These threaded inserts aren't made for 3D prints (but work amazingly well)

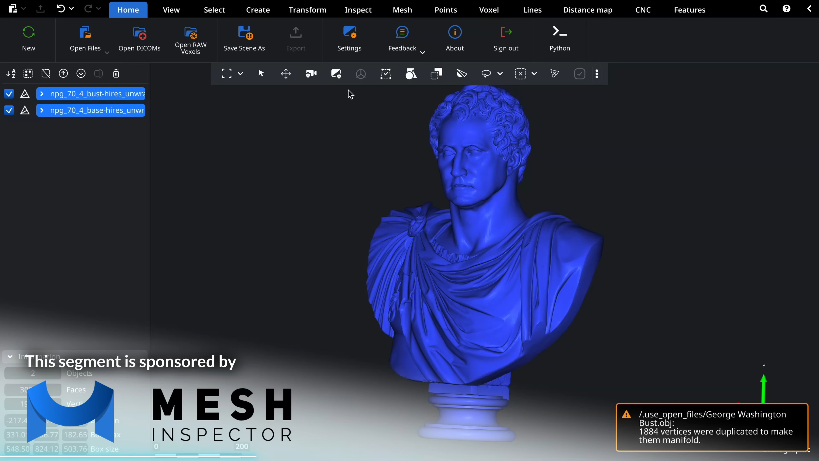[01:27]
or even STEP files and provides advanced mesh repair and manipulation tools.
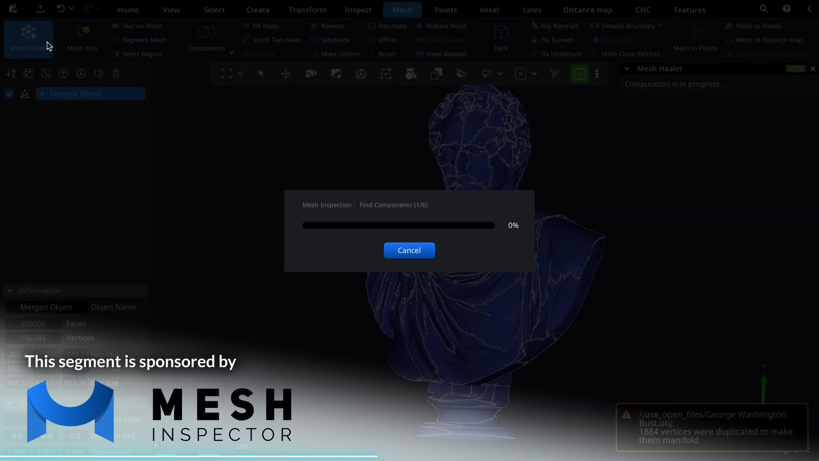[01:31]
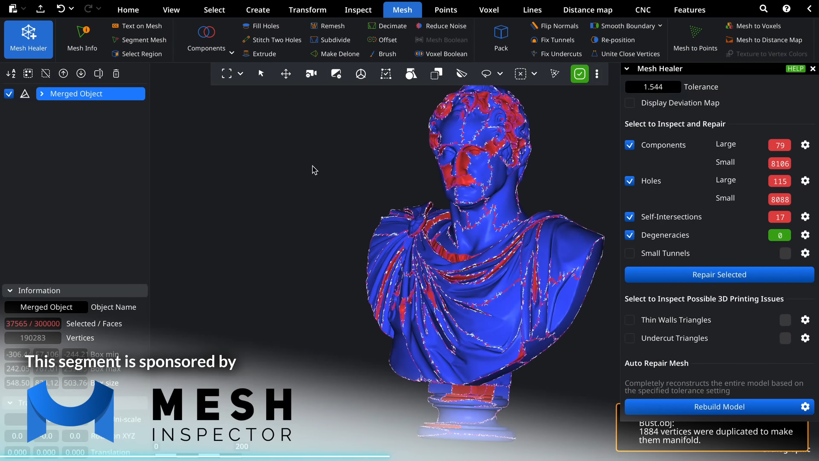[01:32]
Use the one-click Mesh Healer for high-quality mesh repairs,
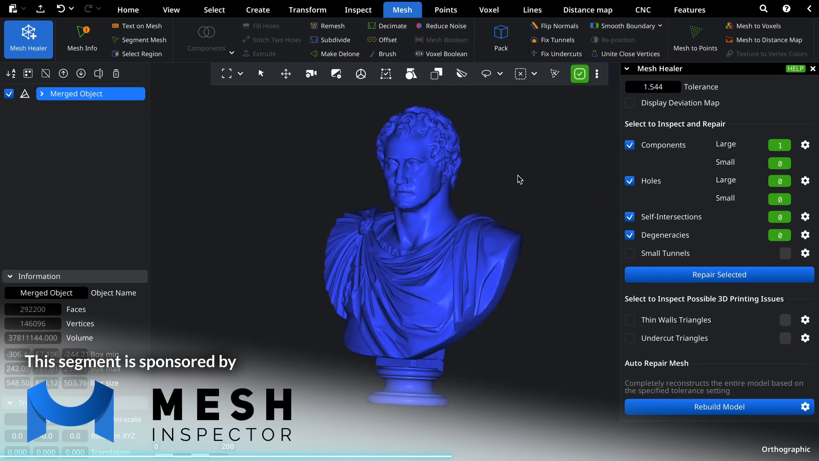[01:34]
or compare CAD, scan, and repair geometry with the Display Deviation Map feature to make sure your parts come out exactly as you intended.